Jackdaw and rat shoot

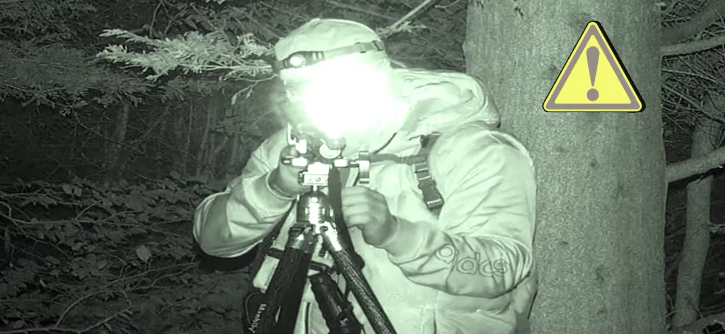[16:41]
So right, I've been here about what, 5 minutes now, and I spot this big fat rat creeping around in the chicken pen.
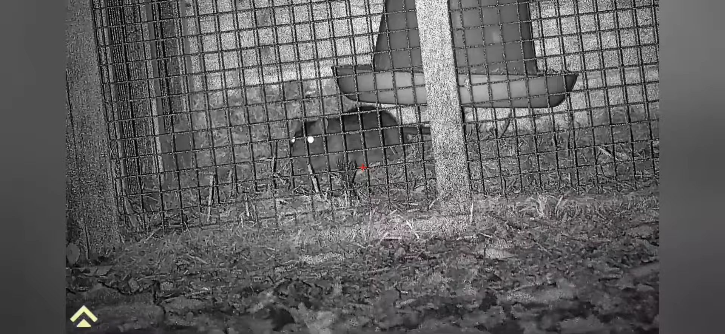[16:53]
I put peanut butter outside the pen,
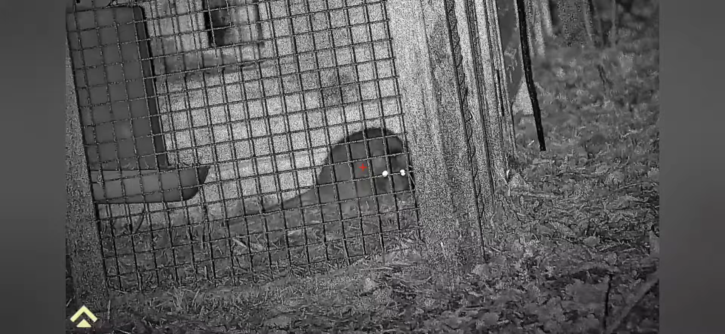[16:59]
but all I've got to do now is wait for him to come out, and once so, I can take him out with a nice headshot. Right, I've taken that shot, realised it was quite a bad shot. You can see the poor rat here suffering quite bad,
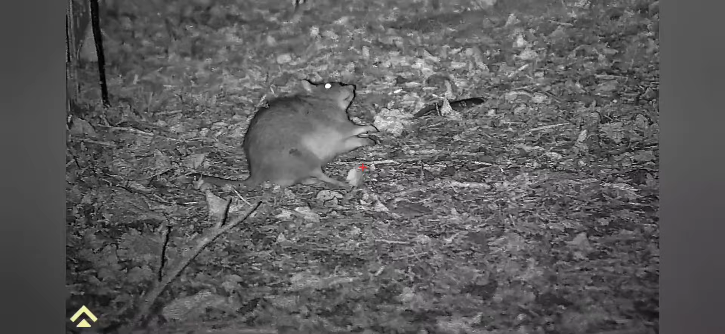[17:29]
but he does roll over and start to die. End of the day, we can't leave this rat suffering. You know, some people say it's only a rat, but it's still an animal, well, still a pest. So a quick reload the rifle. Remember, it is dark here, so it's quite a challenge to load this single shot tray in the dark, but once so, loading this rifle, I finally take him out with a final headshot.
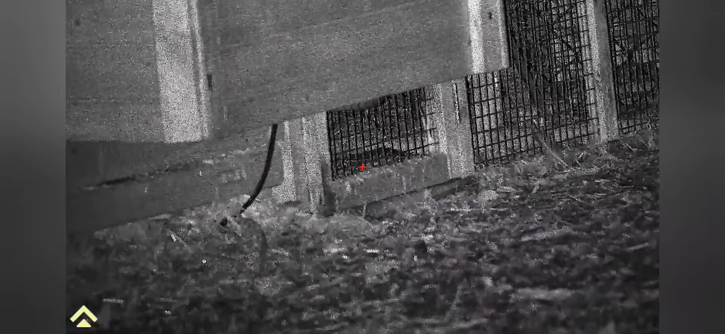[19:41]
He was staring at me right outside the cage. And it was a nice clean headshot. And yep, he lays dead in the chicken pen.
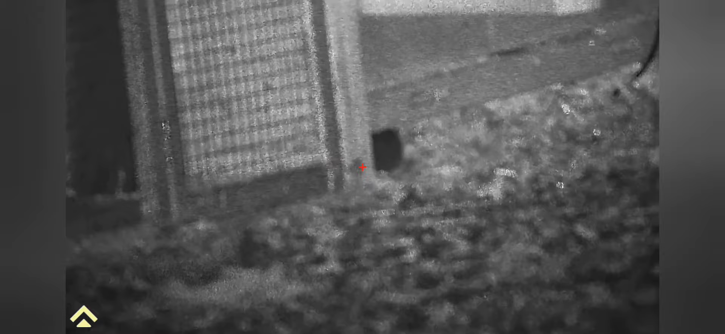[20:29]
Right, after shooting that rat, I noticed this, it was the only youngster. They've got this one here. It decides to feed up on him. They do eat each other.
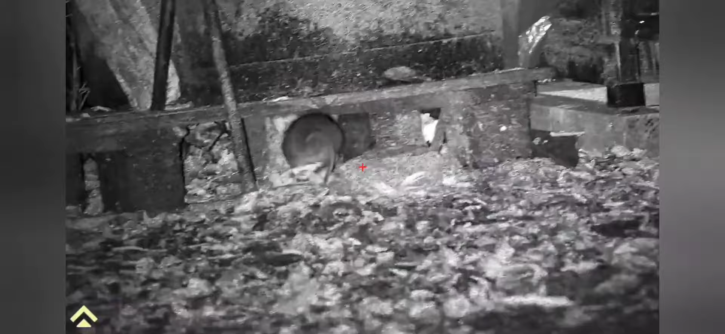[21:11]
I take a shot and it literally just skims the top of his head. A quick slate down, I'll show you.
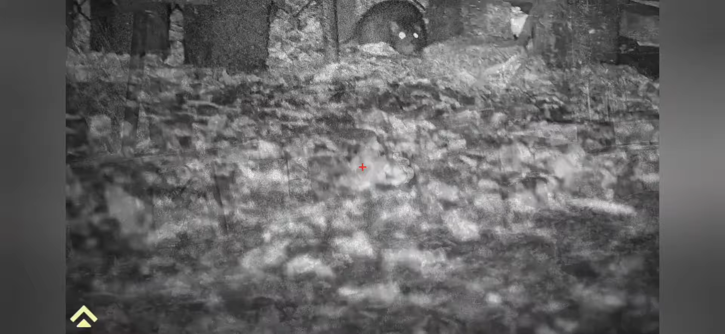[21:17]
As you can see, the pellet goes just above his head,
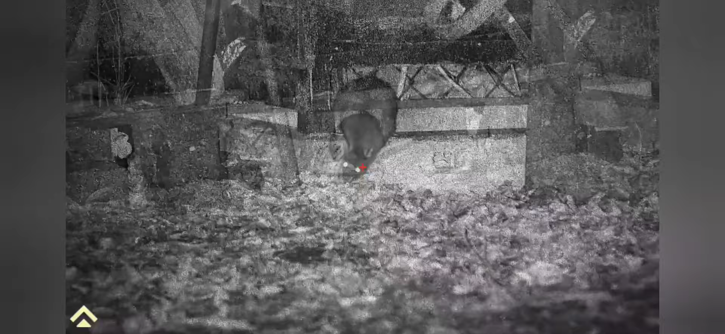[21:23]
and we've got another one here as well. This is another miss. I thought I'd put them in the video.
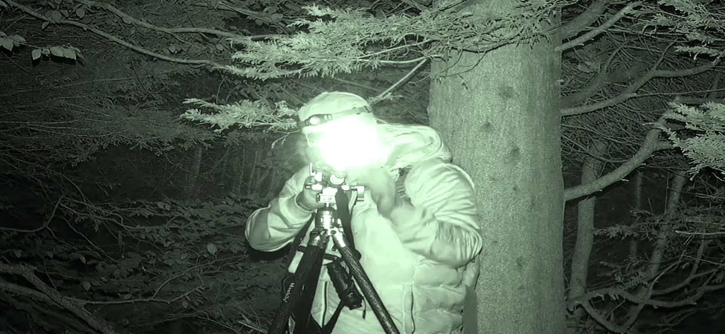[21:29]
I will show you the shot and then I will slow it down.
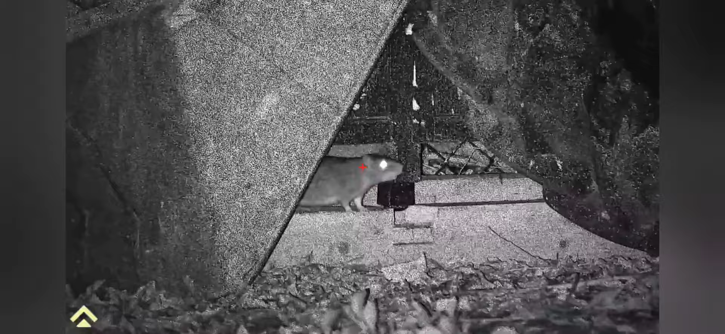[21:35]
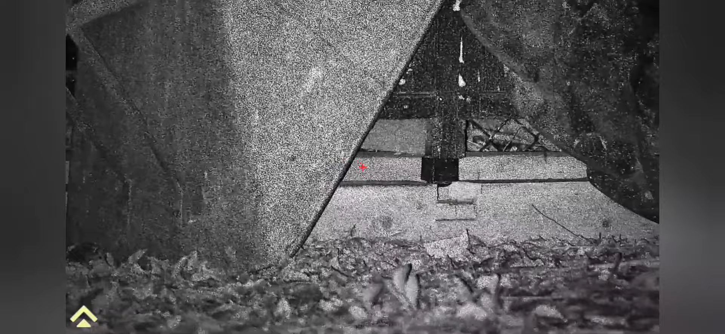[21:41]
And you can see for yourself where the pellet went. You'll see it strike the pallet at the top of his head. Unbelievable.
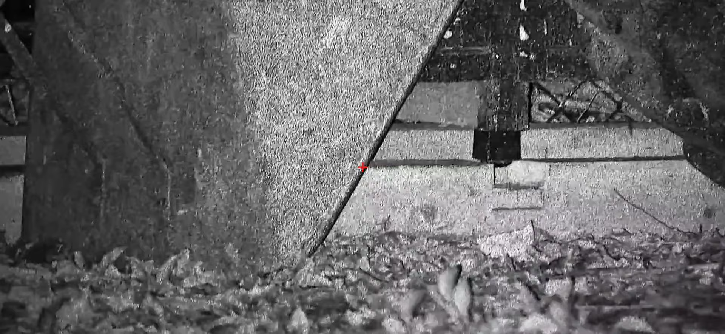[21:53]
Missed two rats in the space of about 2 minutes. Right, that was only a young rat, that one. There is quite a lot of young rats around the backyard.
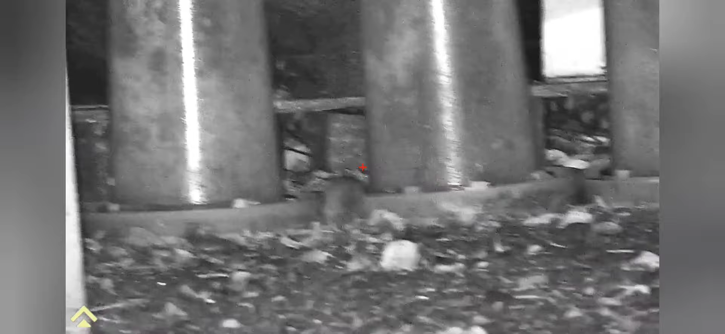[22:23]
Well, I shot this one. He does seem to have put up a bit of a fight, really. But he does finally roll over and die in between the two water butts.
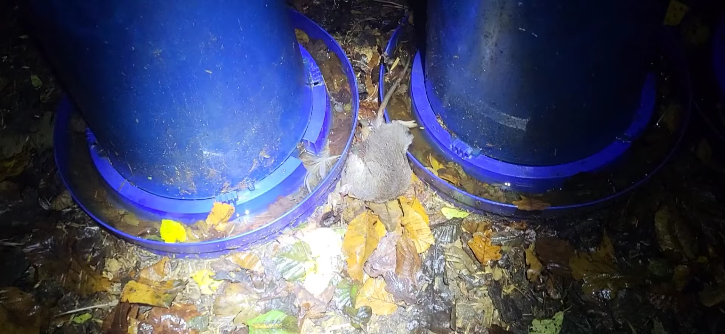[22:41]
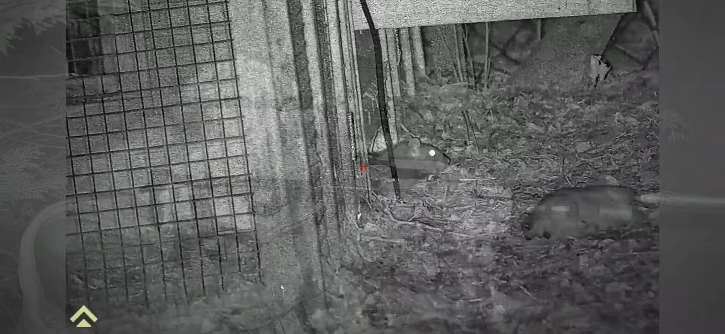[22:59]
So right, I've taken that shot. Actually thought I missed that rat, but it was a nice clean headshot. So when I do finally go to check him out and make sure he's dead, I realise he's a big old rat with a nice big fat pellet splattered in the side of his head.
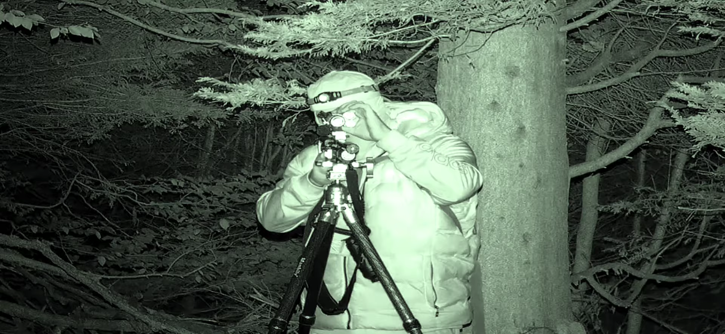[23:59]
So right, taking a shot here, this rat is literally about 10 yards away, so really, really close.
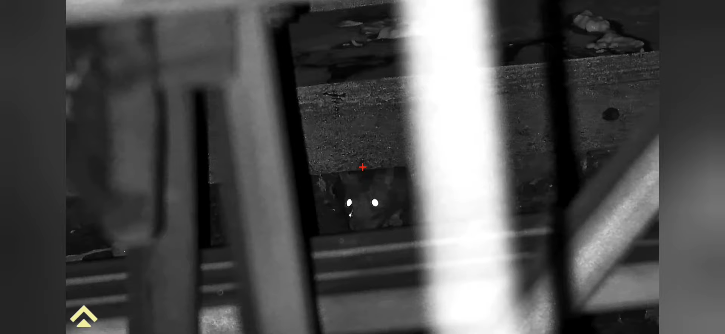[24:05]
I have to raise the crosshairs just above his head,
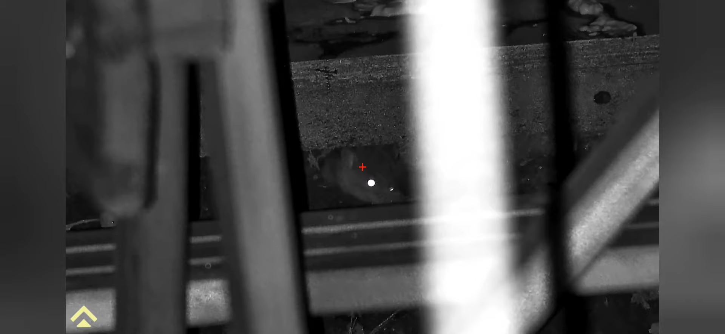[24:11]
and the pellet smashes him straight in the head, and down he goes.
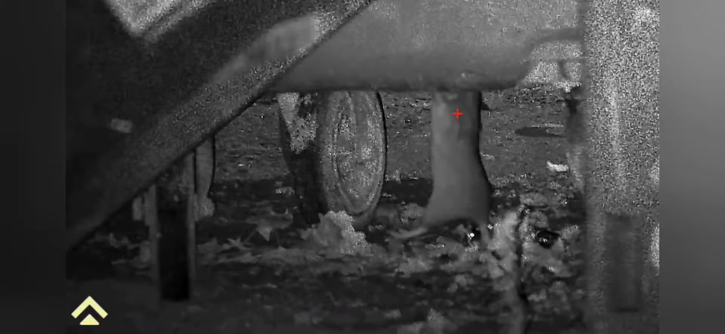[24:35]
Right, this rat here was a bit of a problem, so I just took the shot because this rat would not keep still. It was running back and forward and it was hard for me to take the shot, but I think I shoot it through the neck, and as you can see, he's brown bread.